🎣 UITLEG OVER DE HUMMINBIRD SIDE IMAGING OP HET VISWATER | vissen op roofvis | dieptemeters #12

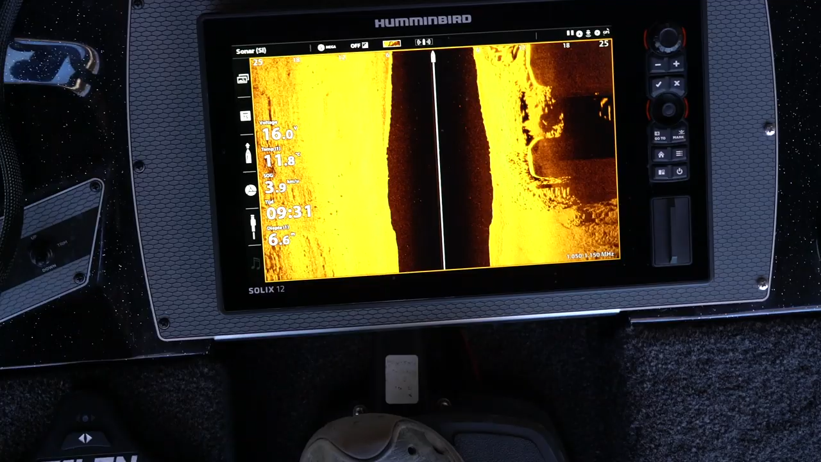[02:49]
De boot ligt ongeveer een meter of zes van de brug af.
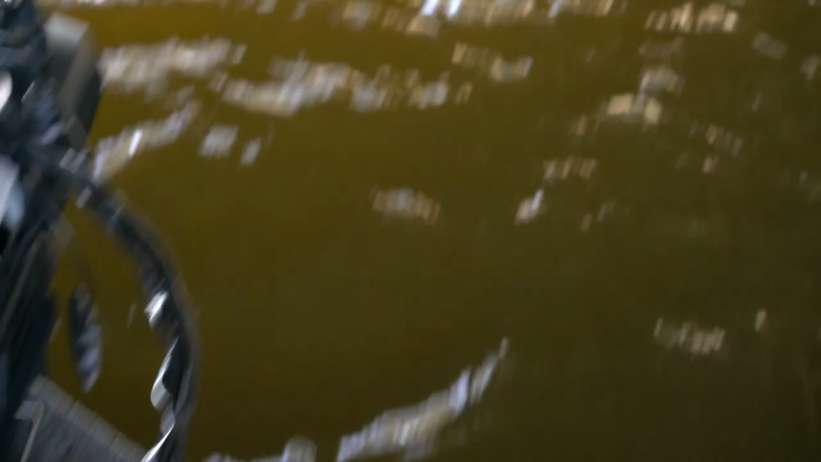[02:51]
Ik zal de camera even draaien, zodat je dat ook kan waarnemen.
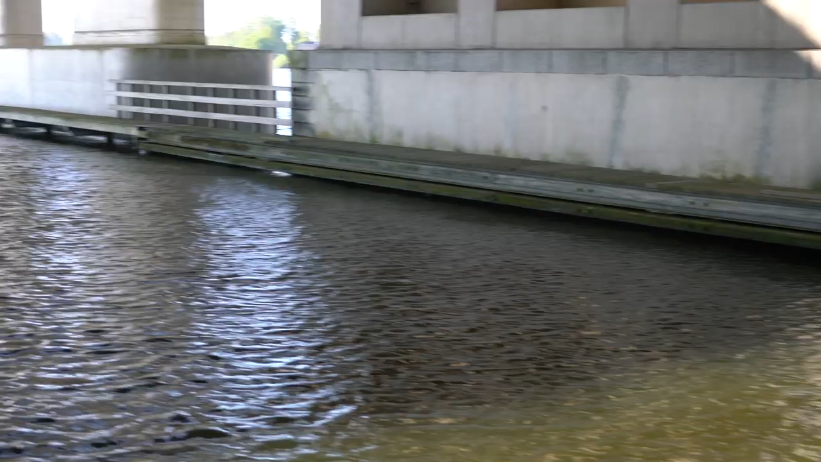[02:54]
Nou, we varen nu langs de brug. Een meter of zes, de zwarte kolom is een meter of zes diepensitier.
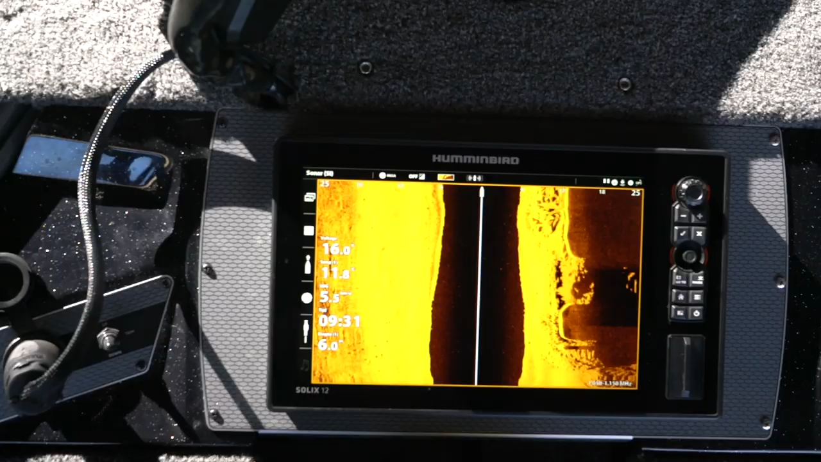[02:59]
Dat kan je ook zien aan wat de diepte aangeeft. En dan zie je de zwarte kolom en dan de afstand, die meter of zes, het geelkleurige gedeelte, naar de brug.
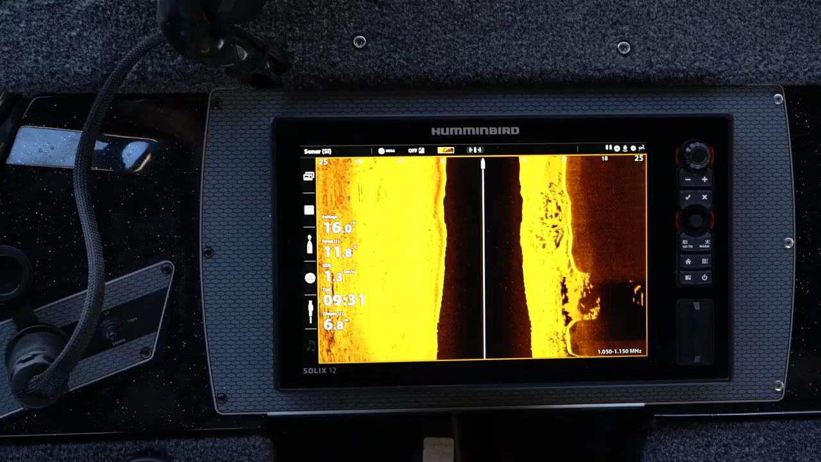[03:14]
Je ziet daar ook de zwarte rand lopen, wat aangeeft dat daar het signaal tegen de brug.
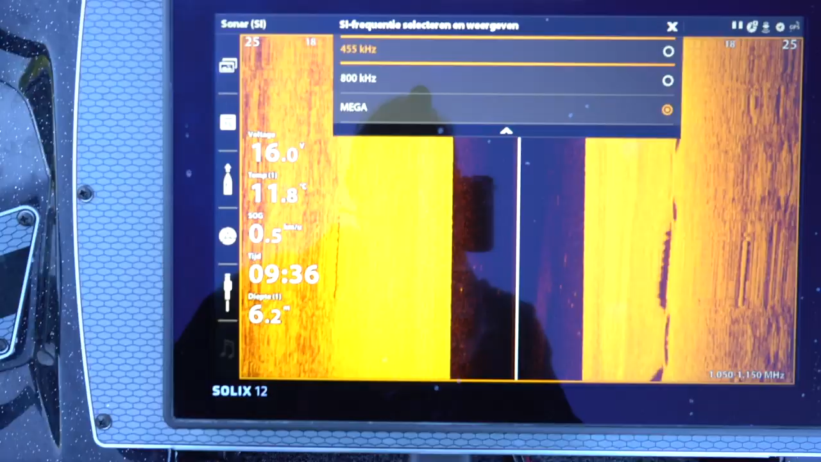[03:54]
On screen: water 11.8°C
Nou, om even weer in wat voorbeelden te denken.
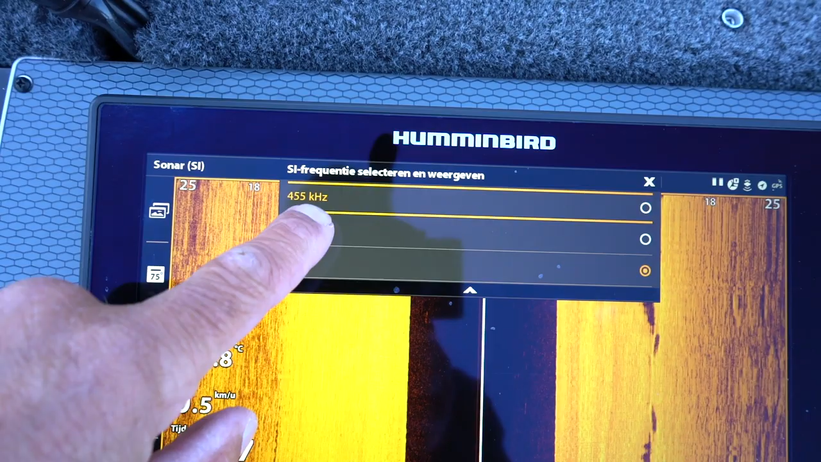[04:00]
De gevoeligheid is belangrijk om mee te spelen. Waarom?
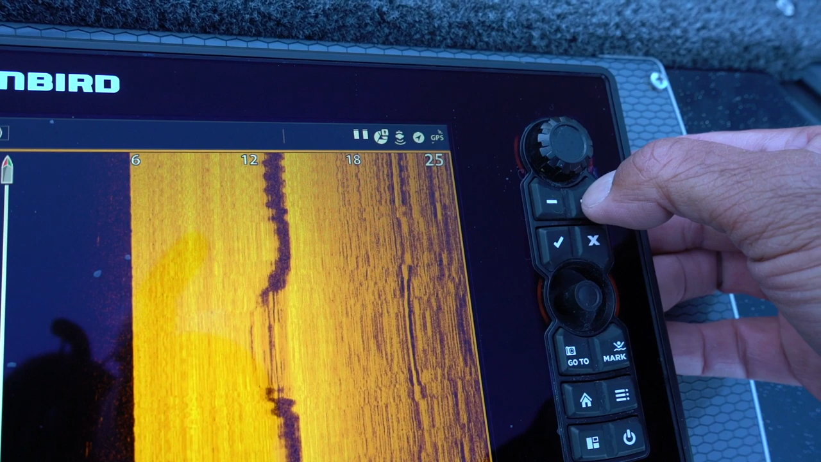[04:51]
Durf met die knoppen te spelen, durf met die instellingen te spelen. Iedere keer op het water, als watertemperatuurverschillen of het water heeft troebel, moet je eigenlijk die instellingen van dat toestel mee spelen om de juiste scherpte te krijgen.
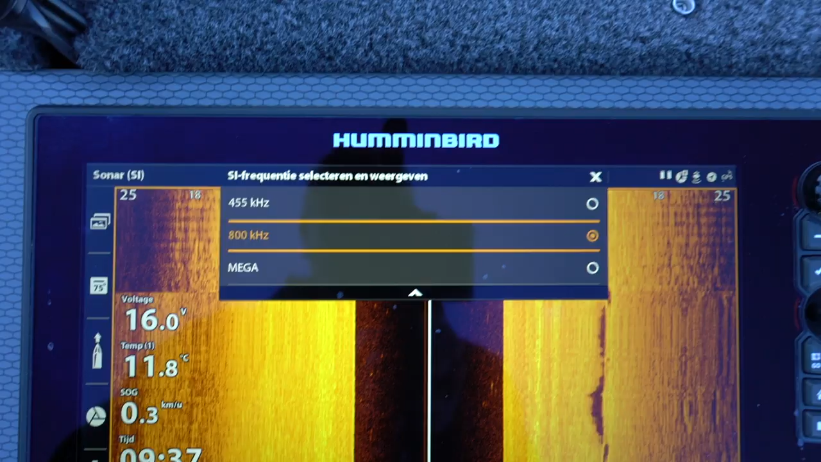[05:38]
On screen: water 11.8°C, speed 0.3 km/h
En ja, de Solex heeft ook een mega instelling.
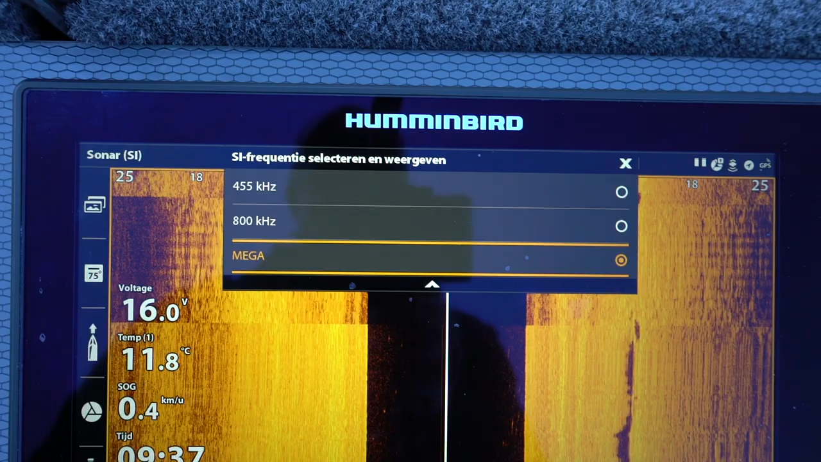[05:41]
On screen: water 11.8°C, speed 0.4 km/h
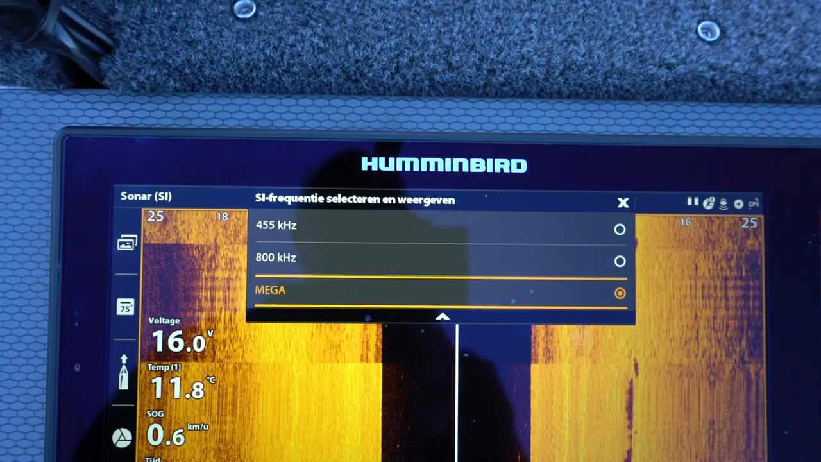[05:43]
On screen: water 11.8°C, speed 0.6 km/h
Dat is echt, ja, het woord zegt het al, mega. Nou, ik ga jullie vertellen en uitleggen waarom je eigenlijk het beste die drie kan gebruiken en in welke hoedanigheid.
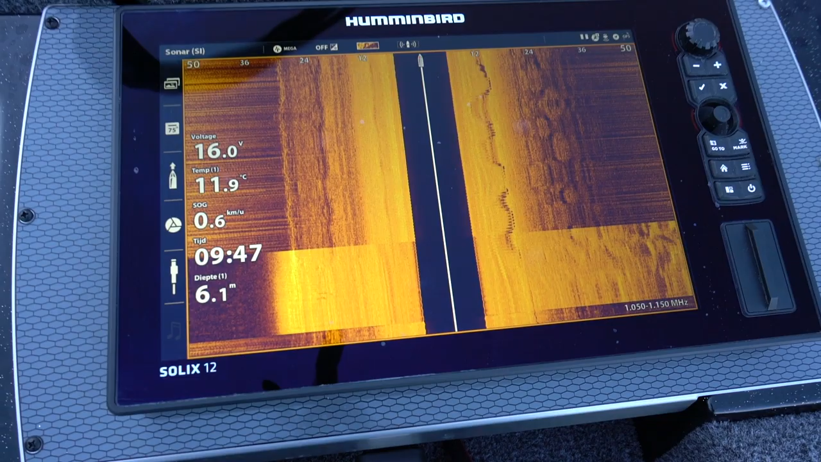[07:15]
On screen: depth 6.1 m, water 11.9°C
Waarom heb ik dat gedaan? Omdat, ik wil jullie gaan uitleggen in de lage frequenties, ja, hoe je een gebied kan scannen.
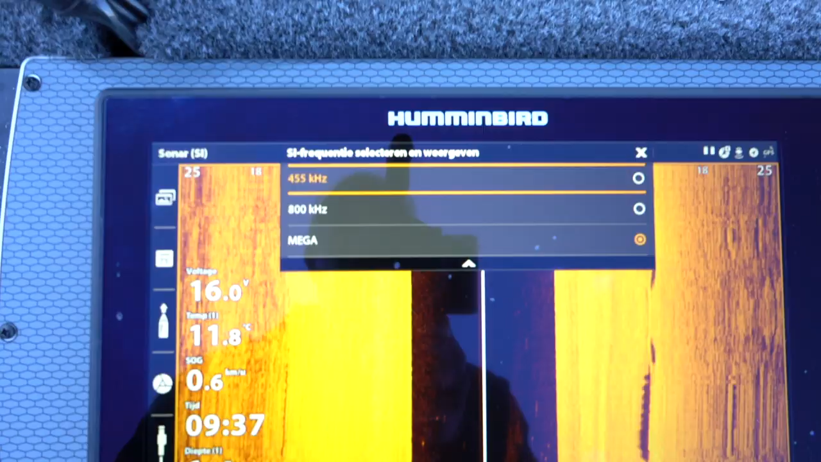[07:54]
On screen: speed 0.6 km/h
En wil je dichtbij scannen, dan gaan we de mega inzetten.
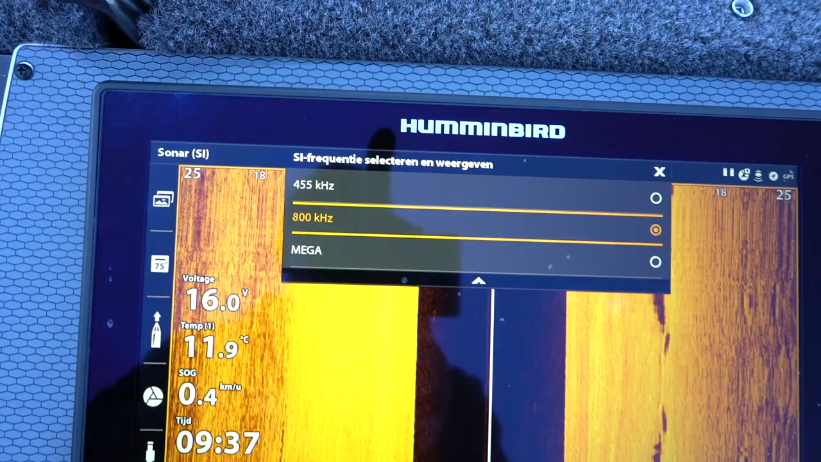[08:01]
On screen: water 11.9°C, speed 0.4 km/h
Nou, op die 50 meter gebruik ik altijd de laagste instelling. En tuurlijk kan je altijd zeggen van, ja, maar ik wil alles in mega doen.